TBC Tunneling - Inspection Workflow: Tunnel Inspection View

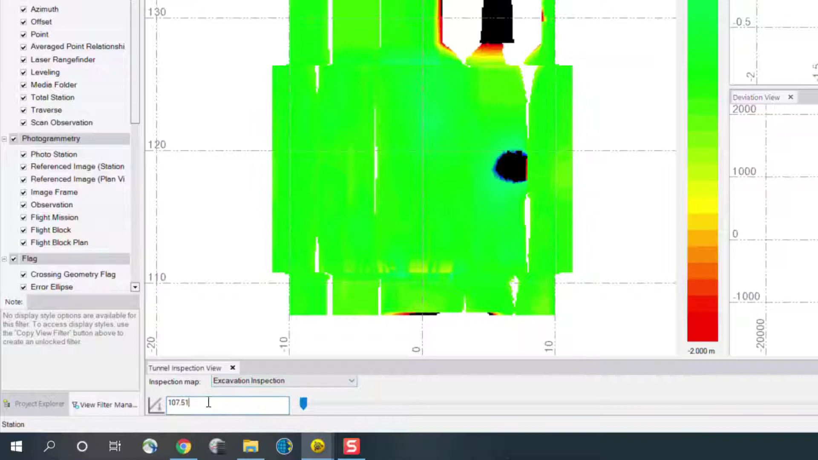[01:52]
So at the bottom you can see there's a station range here, I can actually use the slider to choose a section or I can click in the plan view to view a certain station.
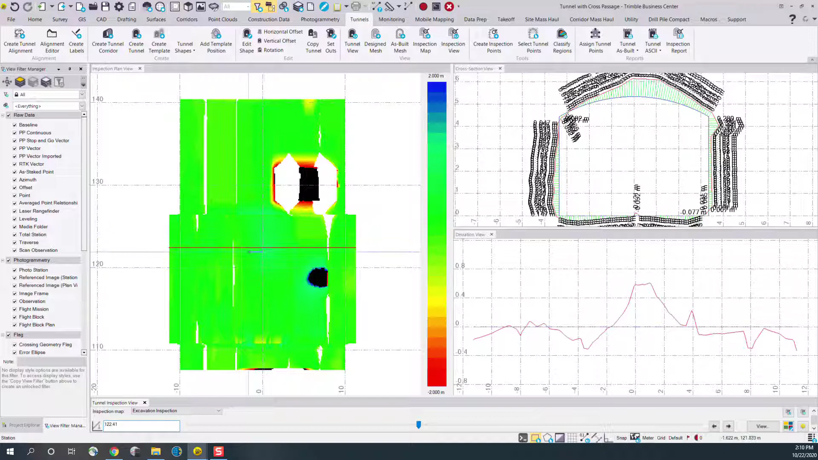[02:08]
So for instance I will click here and you'll notice there's a red line in the plan view to show which station I have selected.
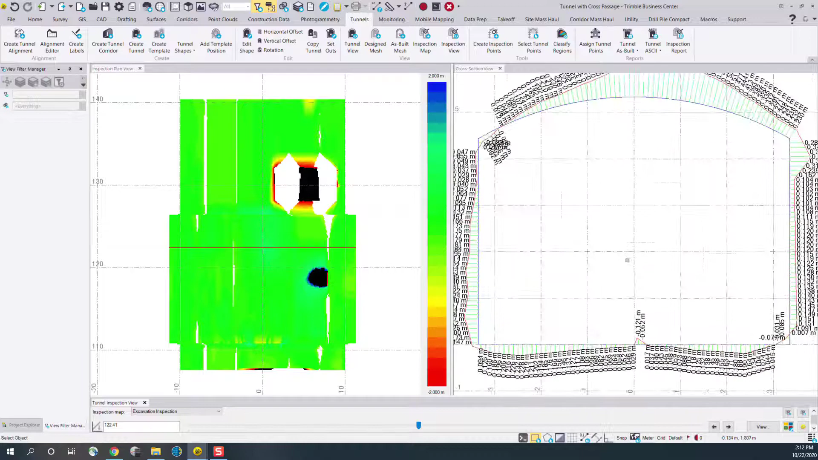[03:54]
I can also go to the view option at the bottom and click
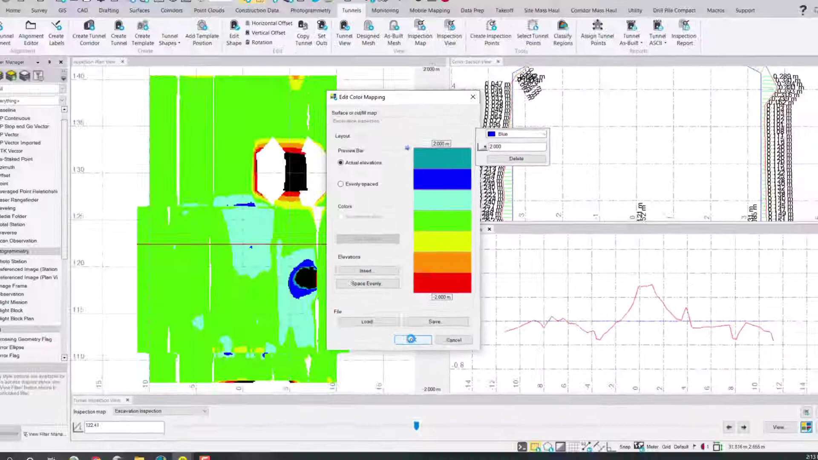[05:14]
And then the mesh course mesh up updates to match those colors.
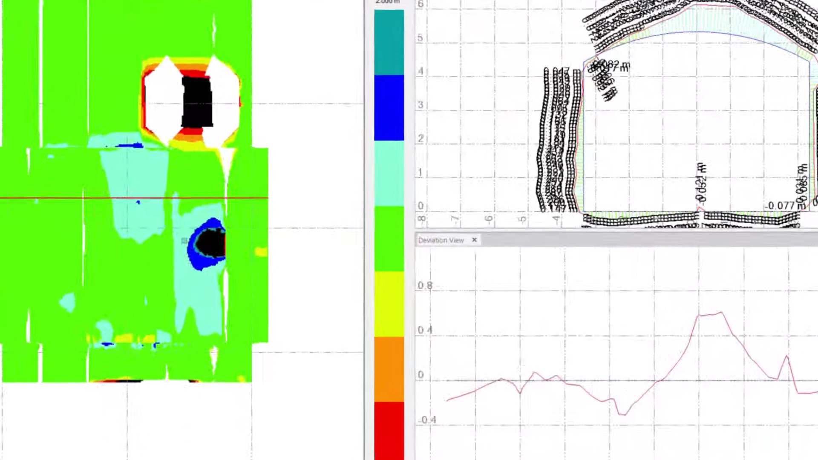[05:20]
There's also options to save. So if you want a specific color table you can save that file out and it will save as a TCF.
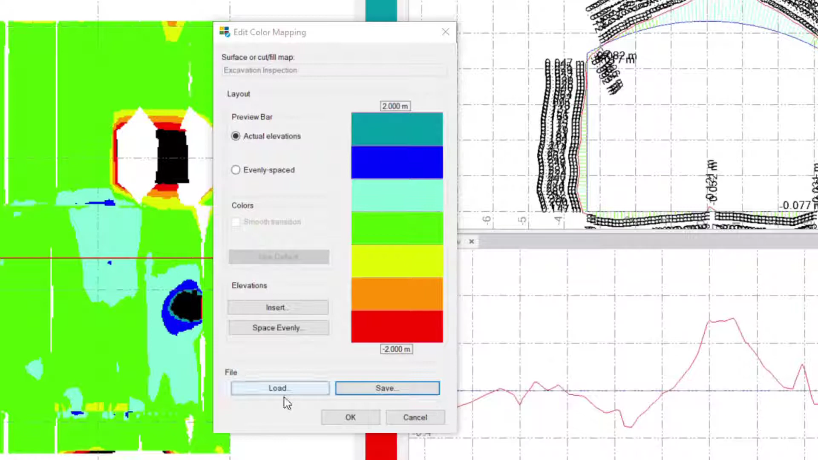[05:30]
And I can also load up those in any subsequent project.
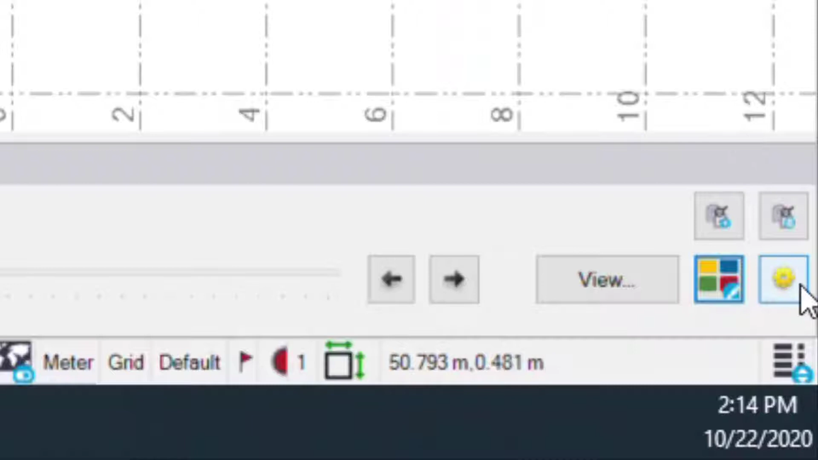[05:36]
There's also some settings which can be accessed by this yellow cog here in the bottom right or from the main settings wheel at the top of the project.
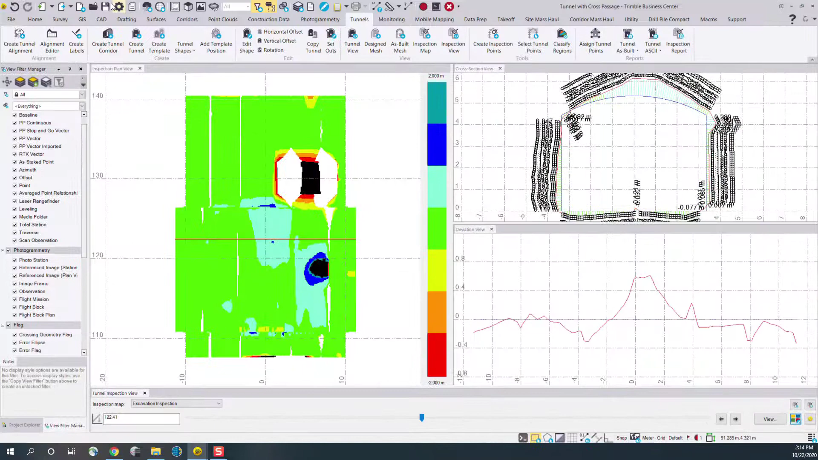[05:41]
On the bottom right I'll click the settings wheel and you'll see here in the project settings for TBC we've got a new tunnel inspection view for the general inspection view but also for the planned cross section and deviation view.